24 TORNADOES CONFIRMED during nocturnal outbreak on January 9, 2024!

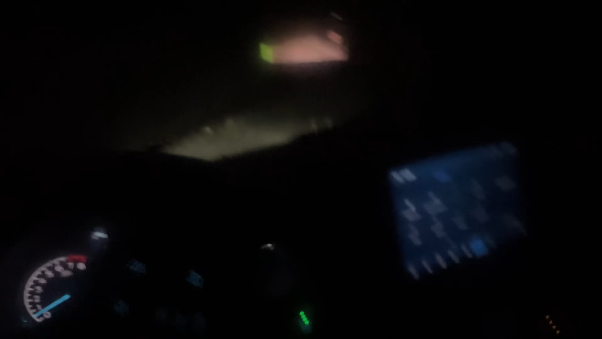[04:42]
Oh, another power flash, big time tornado right in front of us.
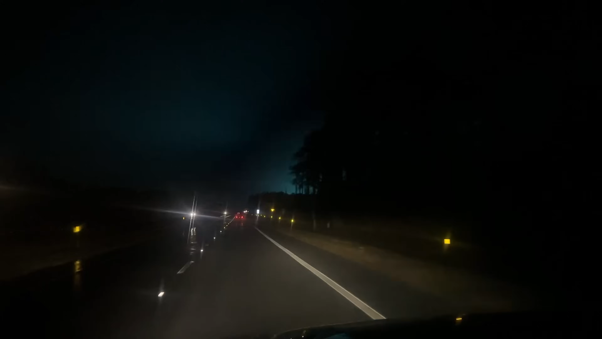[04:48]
Come on, turn off the lights, buddy. You can't see. There it is again. Power flash, big time tornado. Moving northbound. Freeport, Kenya, same place.
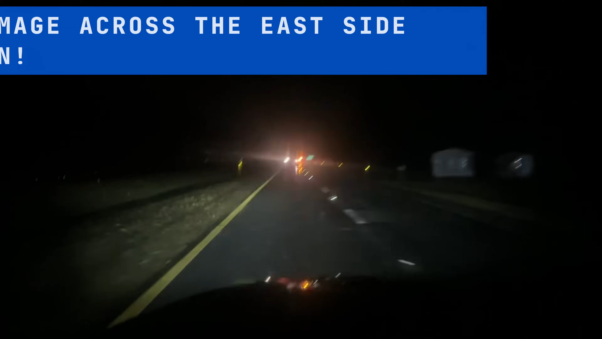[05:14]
Come on, man. I can't see with those blinking lights.
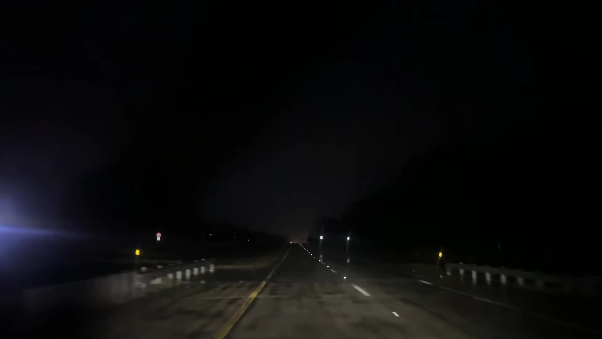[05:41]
Big time power flash that's in front of us, it's a tornado in Freeport. Paralleling the road up here. We've intercepted it a couple times. You can smell the damage.